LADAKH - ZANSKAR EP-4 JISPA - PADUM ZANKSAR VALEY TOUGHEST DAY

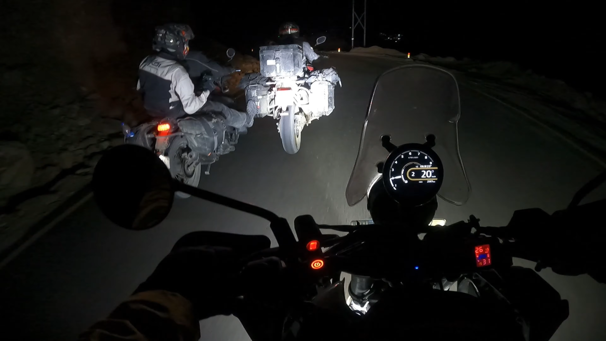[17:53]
और ये दुर्गेश भाई का क्लच ब्लेड पूरा जल गया है। साहिल माला देख, ती हिमालयन माला देख तू,
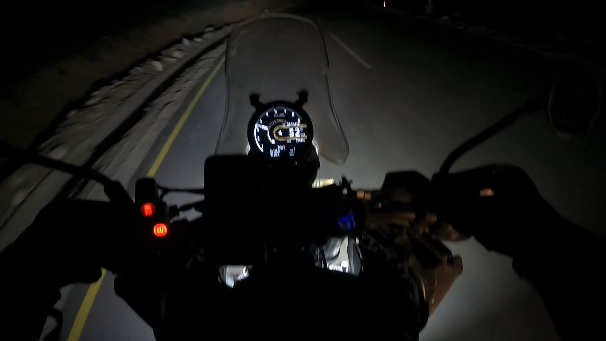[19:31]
9:20 और हम अभी जा रहे हैं, दुर्गेश का गाड़ी आगे टो होके चला गया है।